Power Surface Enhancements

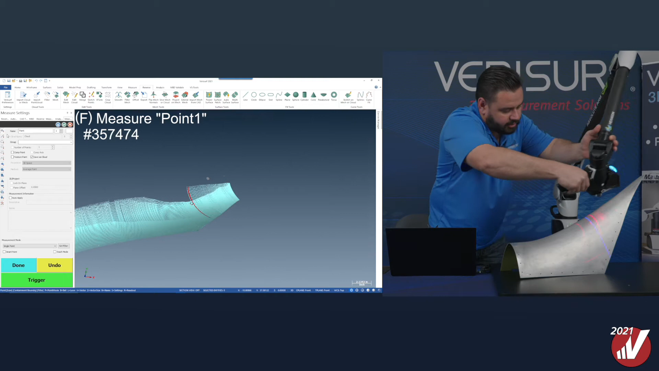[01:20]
That measured mesh will be utilized in our power surface to really help us create that clean,
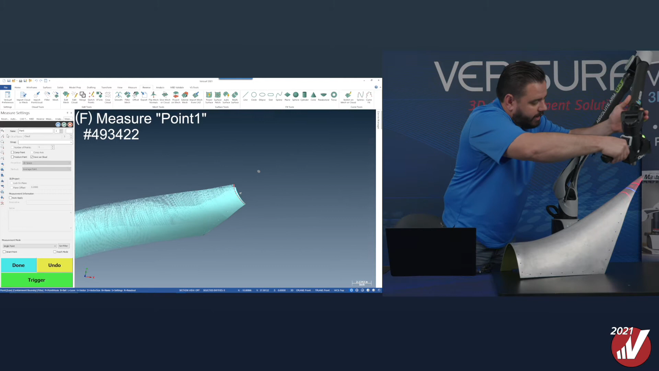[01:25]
Class A type surface using this data.
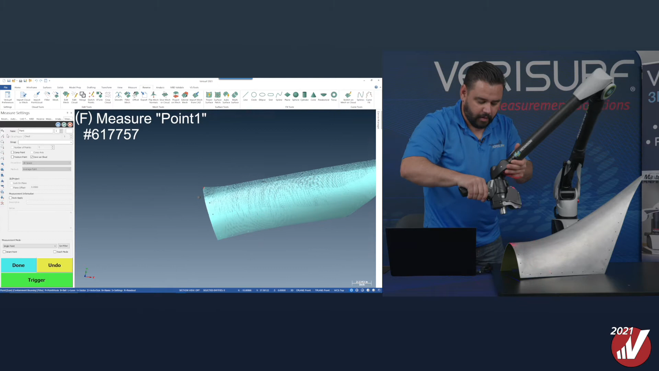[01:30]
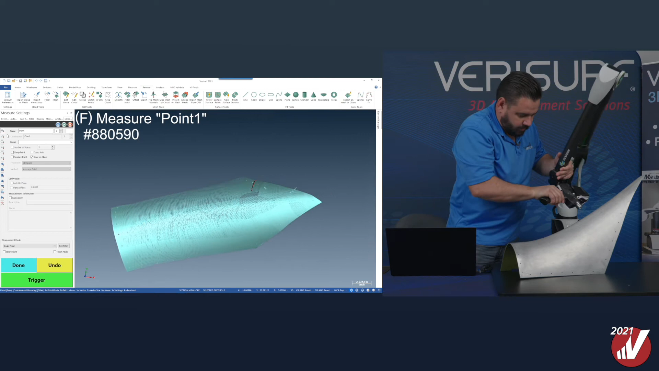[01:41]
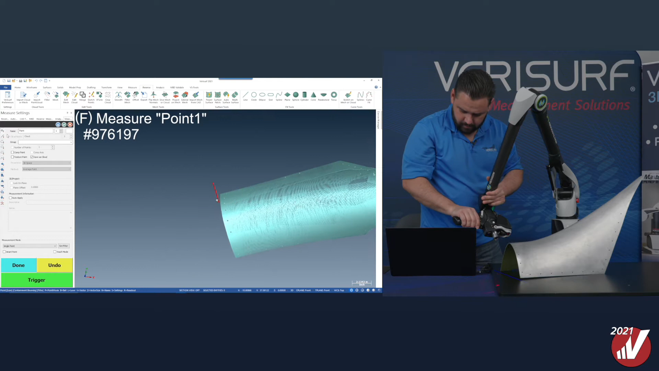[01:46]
Okay, point cloud is complete. It's going to take just a second there to create that mesh for us.
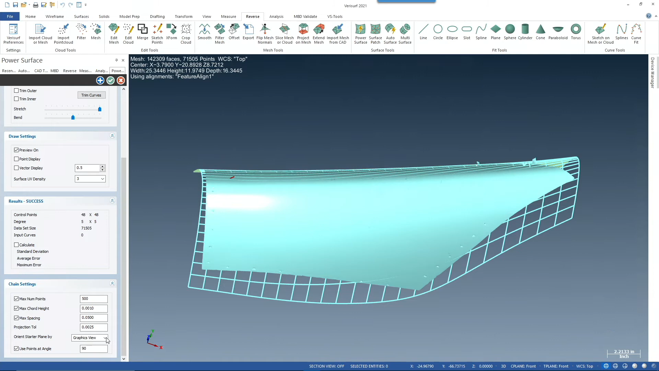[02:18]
So you can see that the starter plane was used through the graphics view. So when I had the graphics view set as such, it took the surface and draped it over that mesh. And it's using all of the points that are within 90 degrees of that graphics view. And if we take a quick peek at our results, you can see that the standard deviation of that surface is within 1,000th of an inch.
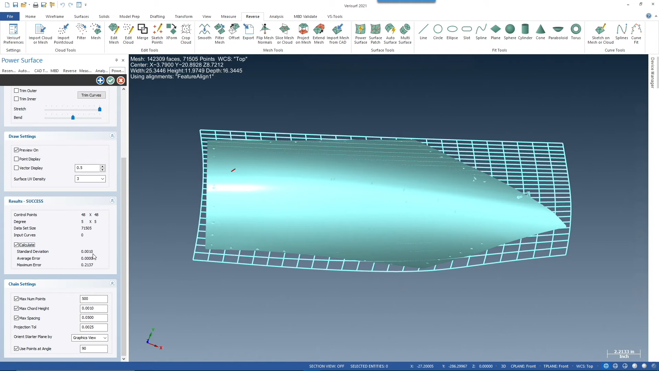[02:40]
That is very, very tight surface.